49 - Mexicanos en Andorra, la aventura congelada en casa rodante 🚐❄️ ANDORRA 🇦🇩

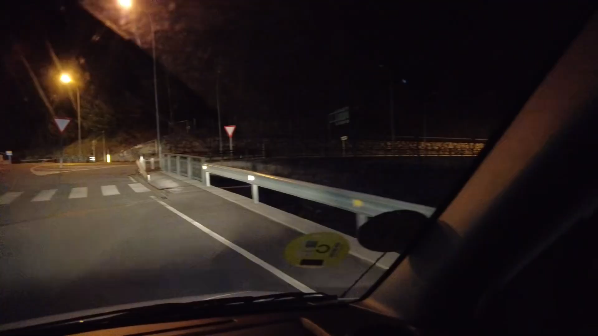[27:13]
Salimos aquí a la derecha, rotonda. Y aquí regresamos. Aquí. Salimos para allá. Sí.
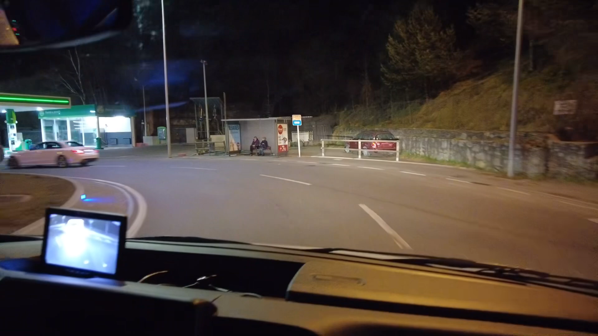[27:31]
Está cerquita, 22 kilómetros, pero marca como trafiquito ahí en el pueblo.
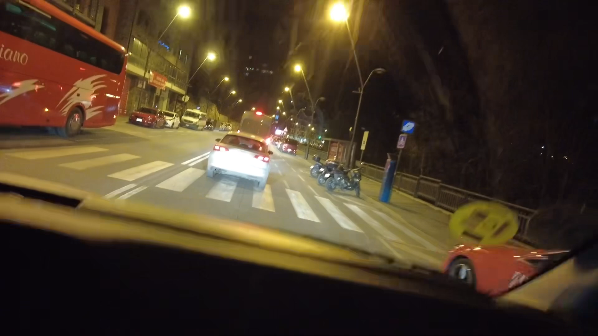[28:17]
Resulta que aquí nos marca un tramo en rojo.
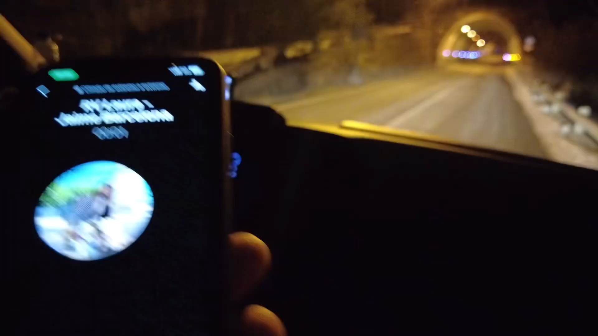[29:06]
Oye, creo que la vuelta era ahí abajo. Pero hay que dar la vuelta, ¿verdad?
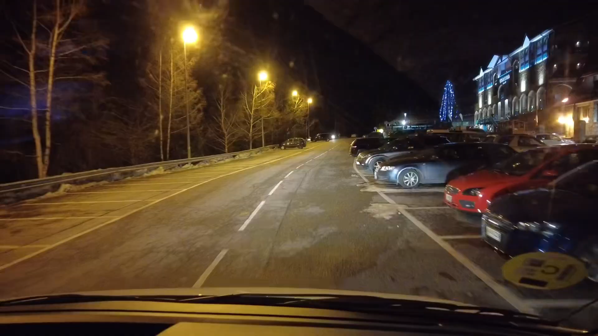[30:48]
esta otra carretera que marca menos curvas y eso, entonces pues posiblemente sí sea para acá. Mira la luna. Wow, la nieve. La luna, amor, mira. Sí, ya la vi, pero me topó a la espalda. Ahí ya se movió. Ahí está la gente, mira.
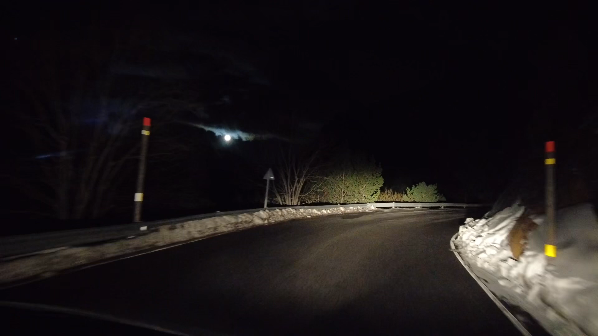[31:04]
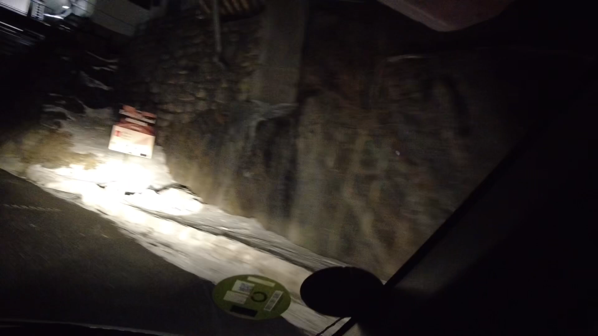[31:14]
Estación Arinsal, Andorra, 1914 metros. Bienvenidos.
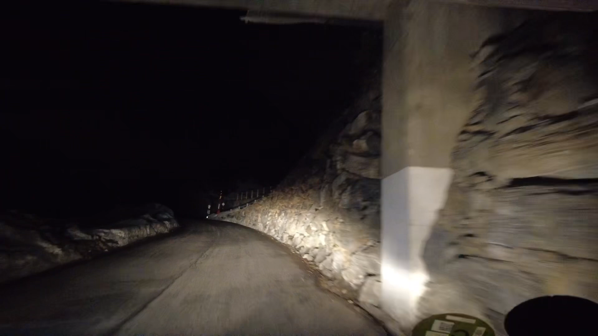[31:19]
Aquí marca que. Mira todo el espacio.